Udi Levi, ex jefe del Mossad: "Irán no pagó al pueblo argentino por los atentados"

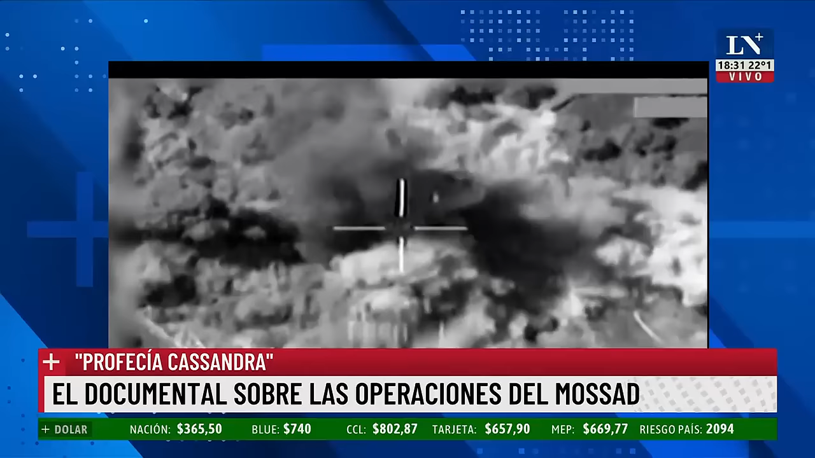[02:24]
בסוף השבוע השני של המלחמה, מטוסי חיל האוויר התחילו להפציץ את מחסני הכספים של חיזבאללה.